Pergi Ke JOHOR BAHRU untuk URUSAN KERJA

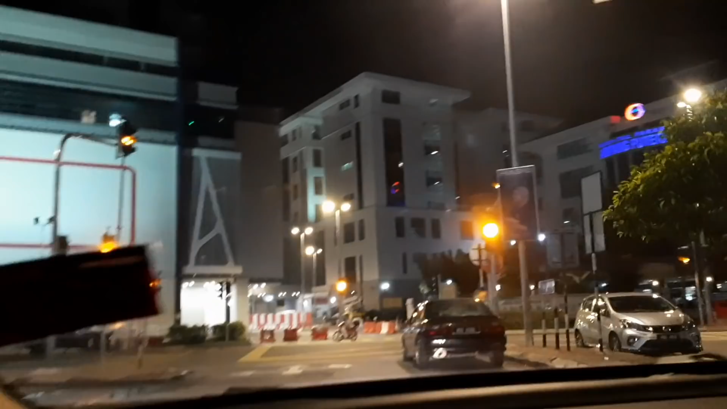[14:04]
Ini kita masih di kawasan Ampang dan sekarang sudah pukul 12.
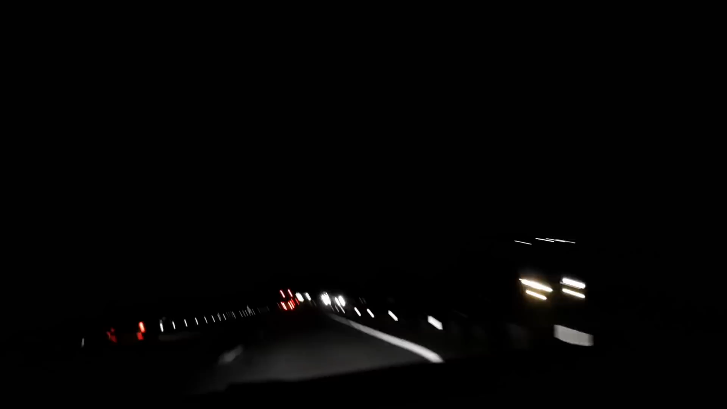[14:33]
Ini suasana malam perjalanan ke Johor. Kita lagi di highway utara selatan. Jadi kalau malam tuh banyak banget namanya itu tuh. Tuh lihat tuh di depan truk, tapi truknya truk besar tuh, lihat trailer. Tapi be careful.